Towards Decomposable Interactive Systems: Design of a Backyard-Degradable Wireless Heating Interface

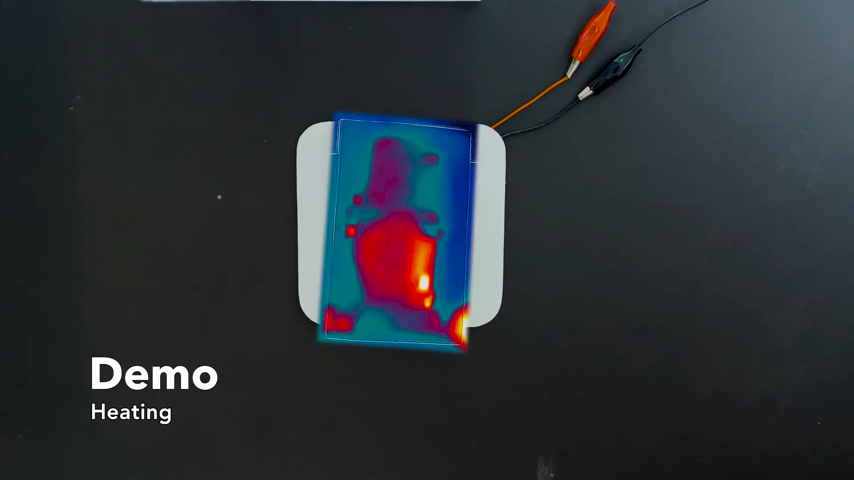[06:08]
This may be more precisely monitored with an IR camera. Using this camera, we find that the envelope can reach an average temperature of 73.6 degrees Celsius.